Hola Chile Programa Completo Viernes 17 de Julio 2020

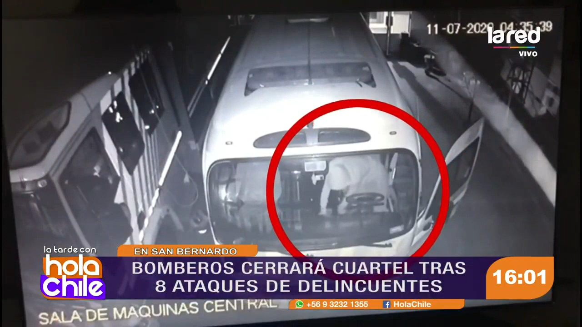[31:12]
Ni tres. En total, fueron 8 oportunidades en que han entrado a robar a este cuartel de bomberos en lo que va del año.
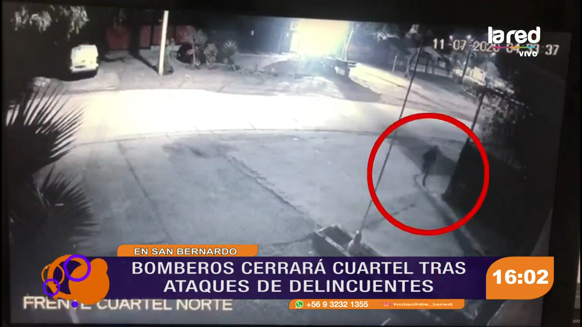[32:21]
Llegan 2 más a colaborar. Uno vigila que no venga nadie. No pasaron muchos minutos para que la banda lograra su objetivo. Revisaron todo el cuartel, la sala de máquinas, la sala de estar y la de juegos.
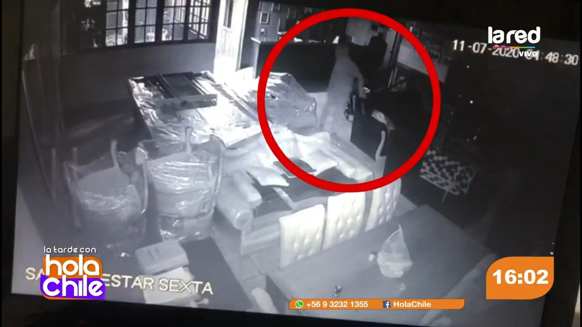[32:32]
Lo más indignante de todo es que incluso herramientas que sirven para salvar vidas son sustraídas por los zampones.